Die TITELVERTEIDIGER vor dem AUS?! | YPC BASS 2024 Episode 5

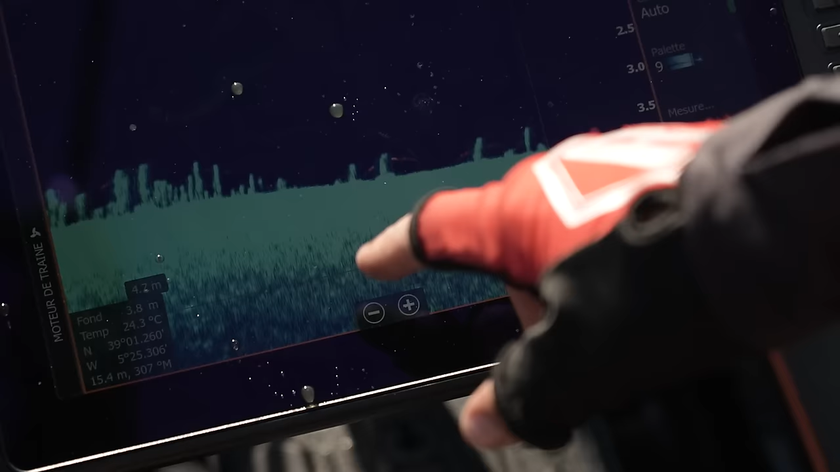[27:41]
On screen: depth 3.8 m, water 24.3°C
So here we can see, so we have weed,
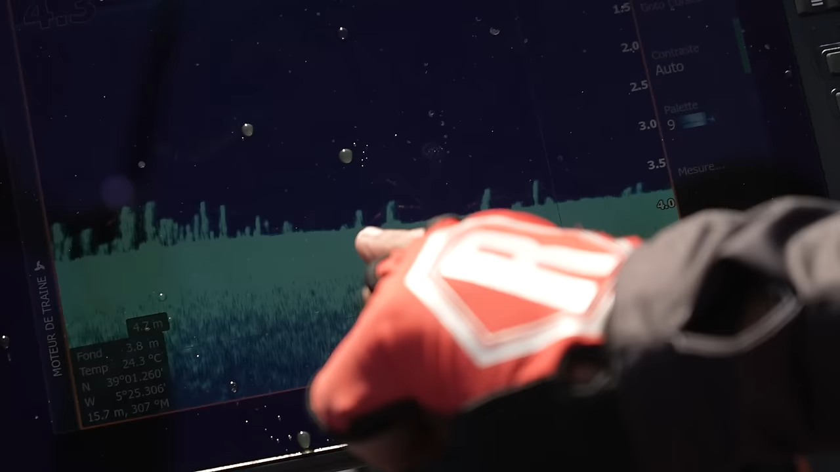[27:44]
On screen: depth 3.8 m, water 24.3°C
and with the fish reveal from Lawrence, we can see there fish hide in the weed. So there is fish in the spot.
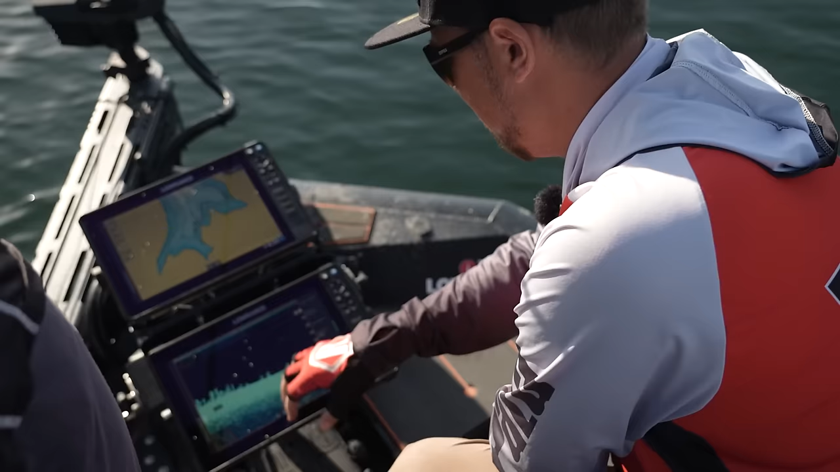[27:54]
There are not maybe active fish, but they are sleeping in the weed.